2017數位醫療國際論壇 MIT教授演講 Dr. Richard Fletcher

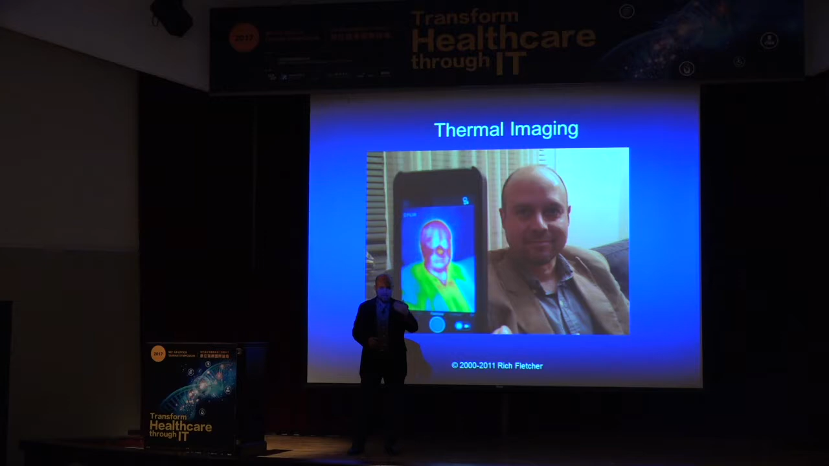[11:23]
there's thermal cameras that scan everybody as they're walking down the hall to see if they have a fever or if they're sick. And if your forehead is slightly elevated temperature, somebody will come and ask you if you're sick. So all of this can be embedded in things like smart mirrors in your house,